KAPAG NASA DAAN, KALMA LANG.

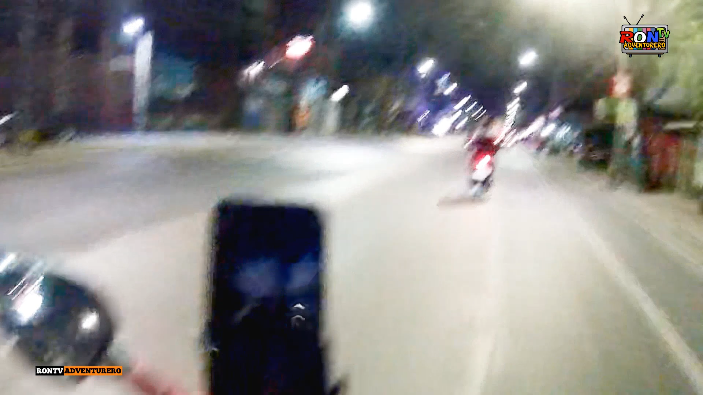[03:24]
Hindi ko makaintindihan tong mga carter highway na to. Gagawin ngayon, bukas sisirain, tapos iiwanang nakatiwangwang. No? Kung hindi man iwanang nakatiwangwang, i-asfalto nila, eh, syempre, kada daan ng mga sasakyan, pumapaling yung pagkakalapat ng asfalto, nagkakabukol-bukol.
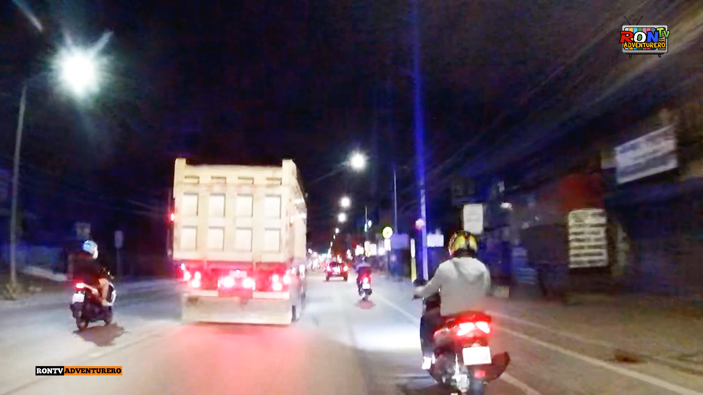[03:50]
So, nagiging delikado yun para sa mga motoristang pagaya natin. No? Lalo na sa mga nakamotor kasi, syempre,
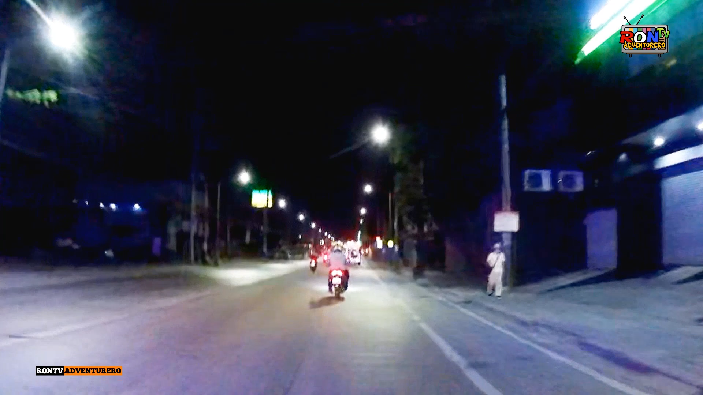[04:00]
binabalansin lang naman natin yung sasakyan natin sa apang mamagitan ng dalawang gulong at ng
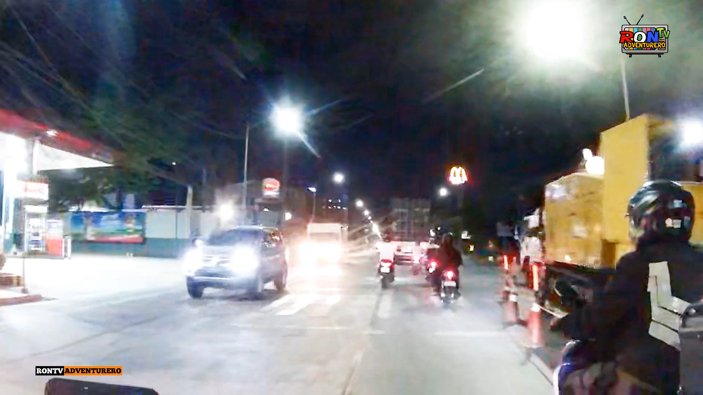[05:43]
naayos na diba madalas nga natin sinasabi na matina upa yung kalsada eh sinisira na buo pa yung kalsada mapalitan na agad ng bago yan ang mga steel plate oh nasabi ko sa iyo adventure magingat po tayo sa kalsada yan
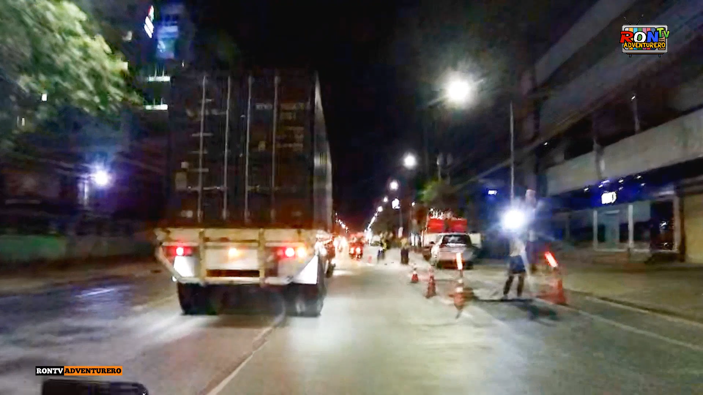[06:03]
kapag kasi nadaanan mo yan nakamotor ka tapos nadaanan mo yung steel plate na yan at kahit mahina ang balance mo eh talagang madudulas ka dyan no tapos sasabayan mo pa ganitong track
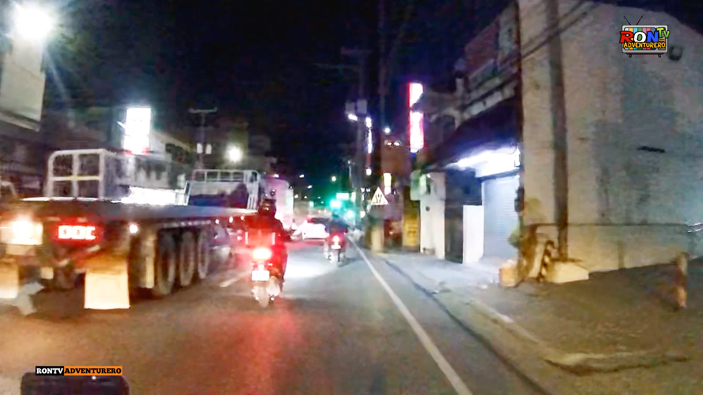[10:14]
kasya ibipilit kaya matuto po tayo no matuto po tayo pagkaralan po natin mabuti ang pagmamaneho ok kaadventure so hanggang dito na lang
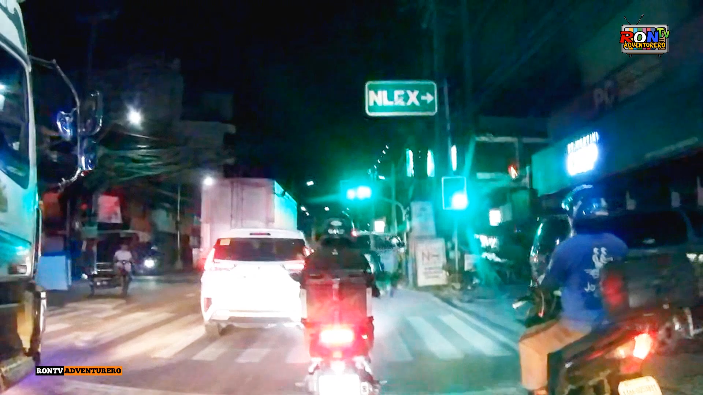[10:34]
at kailangan ko makalusot dito sa mga truck na to kasi napakadelikado kung mga truck yung nasa gilid mo